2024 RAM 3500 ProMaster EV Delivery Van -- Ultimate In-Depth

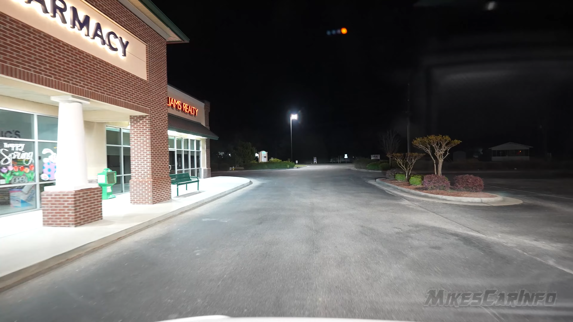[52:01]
there's a slight, like the cutoff is a little bit jagged,
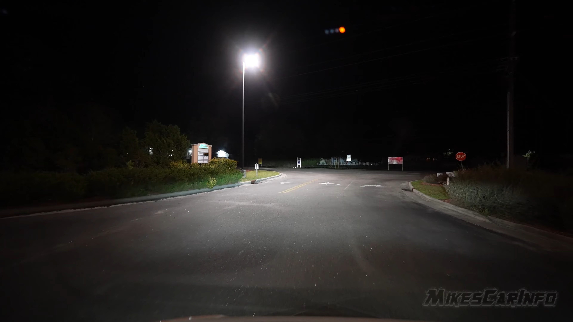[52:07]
but it tends to overlap enough on the road where it's not super patchy or anything like that. So yeah, so far impressed with these headlights, but we're gonna go on a dark road here and take a look at them.
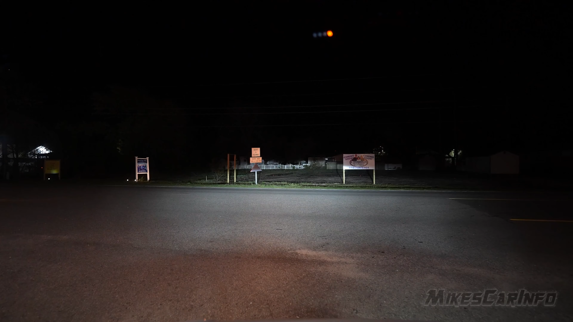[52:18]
If you're just kinda zipping around town, there's more lights. So, you know, but you said it doesn't really matter how well the headlights work as long as other cars can see you and stuff. But it's when you go in those little dark alleys, the dark areas, dark roads is where they need to do a good job.
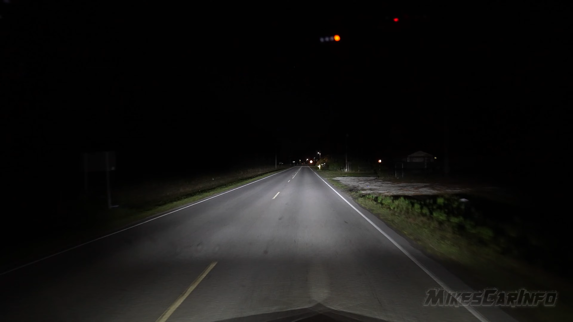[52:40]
So I don't know if you can tell. You can see there's a little patchiness on the road as far as just like the aim of the headlights. A little bit closer to the vehicle has a dark spot. But right where you need to see is looking pretty good. So as how these headlights work is that the outer two LED reflectors are your low beams,